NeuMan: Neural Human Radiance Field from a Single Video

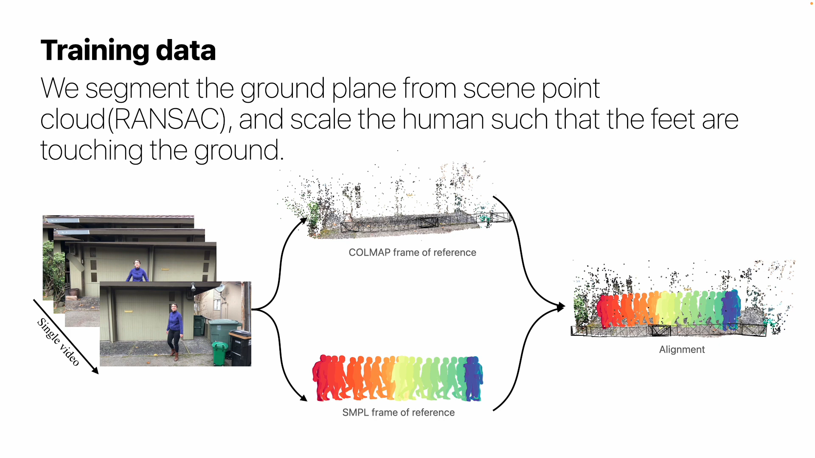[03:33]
The two methods use different coordinate systems. We solve the PMP problem to align the human and the thin. Then, we segment the ground plane from the thin-point cloud using RANSAC, and scale the human such that the feet are touching the ground. We use color supervision together with many regularizations to train the human nerf model.